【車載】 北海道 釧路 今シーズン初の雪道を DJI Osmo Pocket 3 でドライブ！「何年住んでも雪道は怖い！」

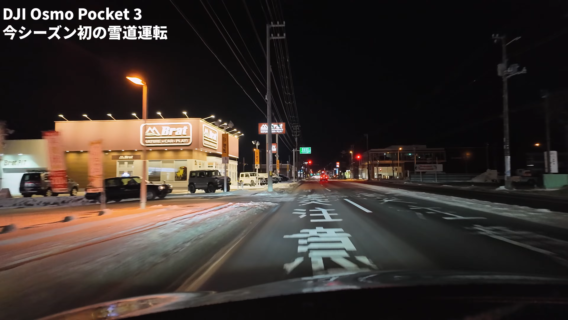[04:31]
あーここもあんまりここはまだあーそんなでもないかそう本当あの光がこの車とかのねこのブレーキランプに照り返されたあの輝いた路面を見ると結構ゾッとしますねあーこれ止まれるかなっていうねおっかなびっくりですよ本当運転はまあまだあれですね冬っていうかこの雪道なってから日が浅いんでねみんな結構探り探りですね1年ぶりっていうかね1シーズンぶりですから